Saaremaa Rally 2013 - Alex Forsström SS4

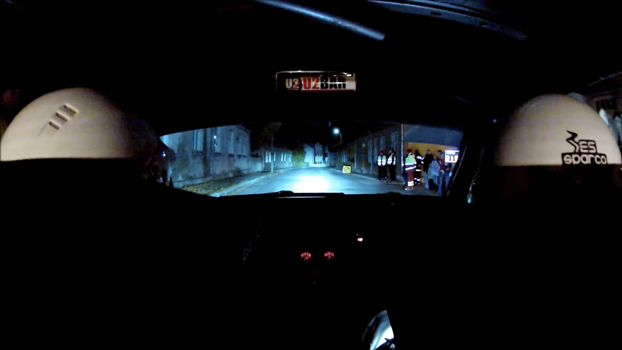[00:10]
5, 4, 3, 2, 1, aja! 8, oikee eri, 4, vasen täys, 6, risteys vasen nopee! Eli 6, ja risteys vasen nopee, tästä!
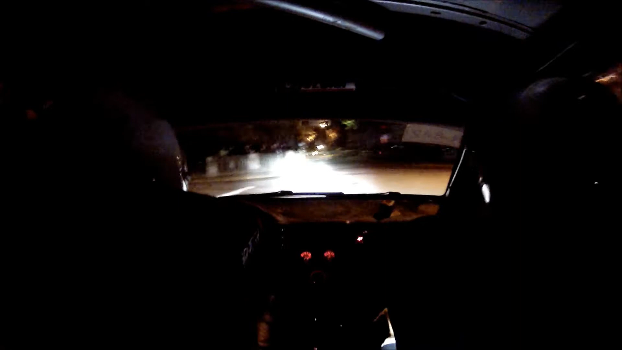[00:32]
8, A, E, risteys oikee, K, älä! 6, oikee, helppo, 100, A, E, risteys oikee, nopee, älä! Ja pidä, 3, risteys vasen, K, tilaa! 8, A, E, risteys oikee, K, viis, tilaa! Vasen eri, 2, A, E, pitkä vasen, K, pyöree, tilaa!
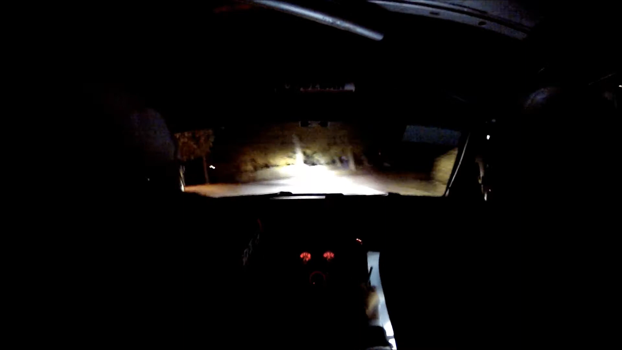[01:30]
oikee, täys! Ja pirun pitkä oikee, eri, yli, älä! 4, huomio! Vasen, K, tarkka! Heti oikee! Ja vasen eri, 3! Lyhyt oikee, älä! Ja vasen eri, älä! 2, lyhyt oikee, heti! Risteys vasen nopee, älä! Ahdas, kaksi! Lyhyt vasen sisäistä heti oikee, risteys oikee, nopee, ahdas! Ja oikee, helppo! 8, piirun pitkä vasen eri, 100!